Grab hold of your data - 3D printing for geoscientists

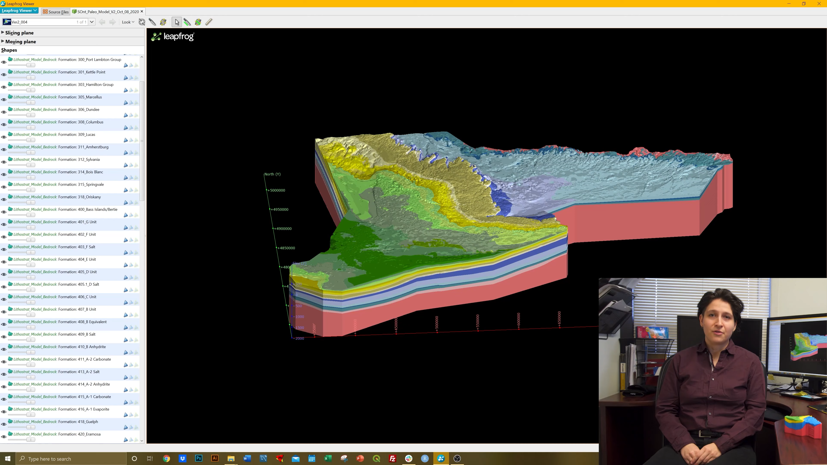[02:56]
3D printing gives us the ability to take three-dimensional models created in a digital workspace
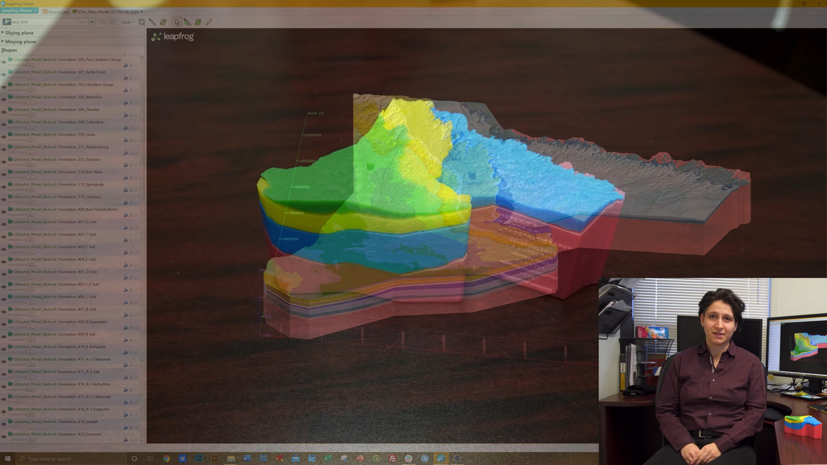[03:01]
and bring them back into reality with scientific precision. This gives the user the ability to hold and rotate a physical model made with real-world data,
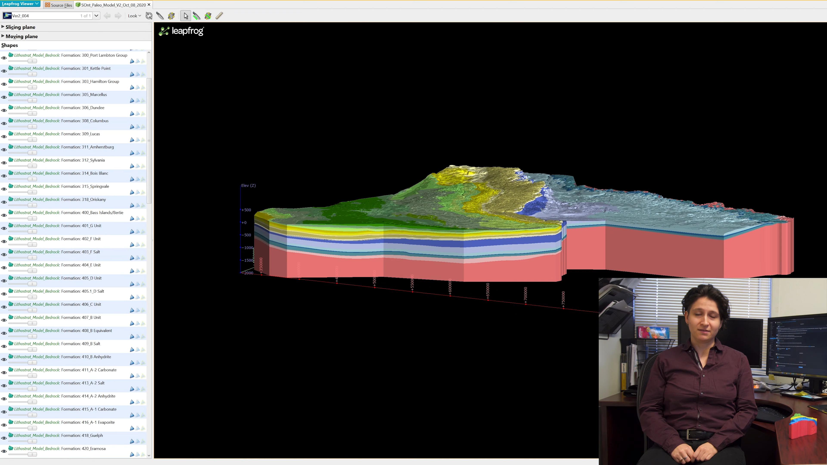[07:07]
To prepare the model for printing, layers from the lithostratigraphic model of Southern Ontario were combined and
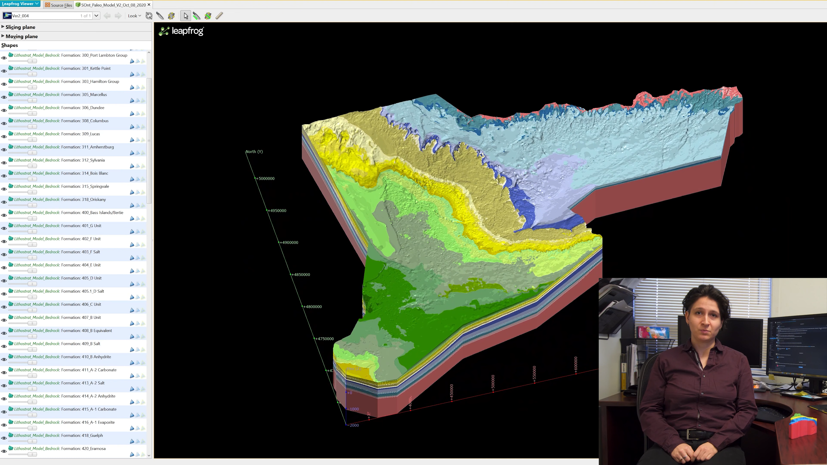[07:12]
exported as Wavefront objects using Leapfrog Works.
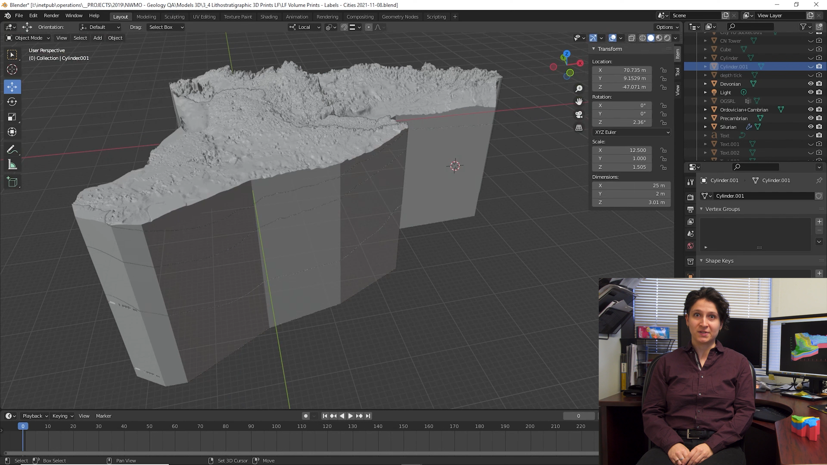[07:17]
Model objects were then edited using Blender, a common and powerful open-source 3D modeling software.